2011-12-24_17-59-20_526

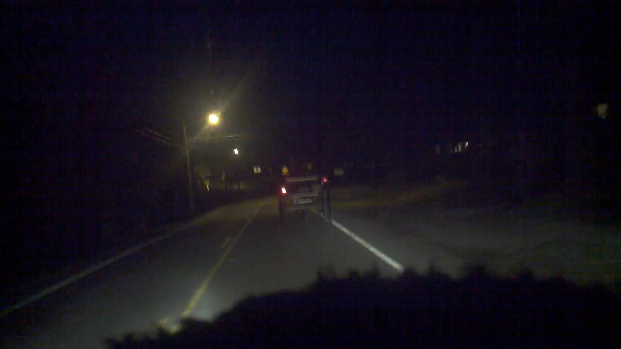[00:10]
Headed into town. Yeah. We just passed an Amish buggy without lights, and now this one's got lights, but one is about to die, it looks like. Yeah. He's turning. Yeah. And bye-bye. Bye-bye. Merry Christmas, everybody.